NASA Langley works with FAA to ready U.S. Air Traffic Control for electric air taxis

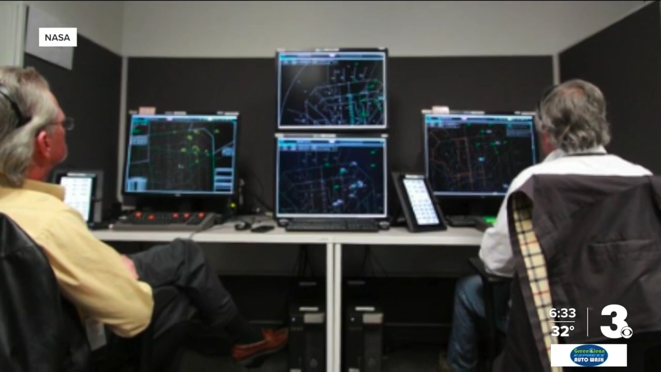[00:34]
So the controllers will talk over our simulated radio with our pilots flying our simulators. It looks like a high-tech gaming setup someone might have at home.
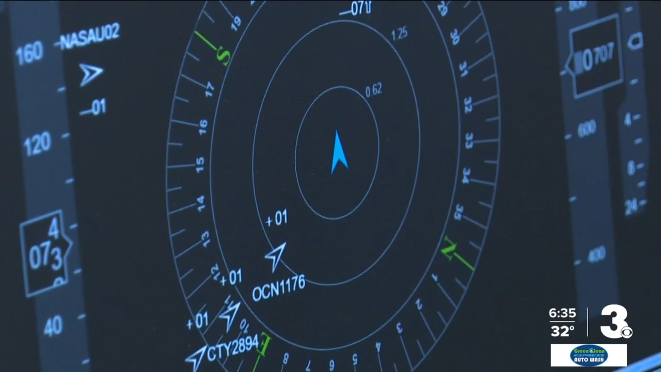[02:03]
We're actually connecting prototype systems early on to the systems that are operating in the NASA, in the national airspace system today.
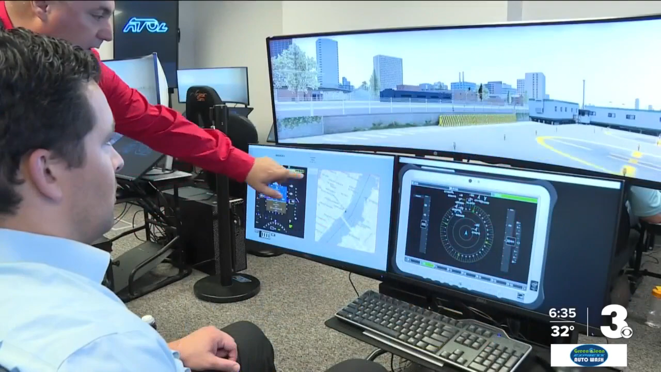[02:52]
And then it's going to come up off the ground. There you go.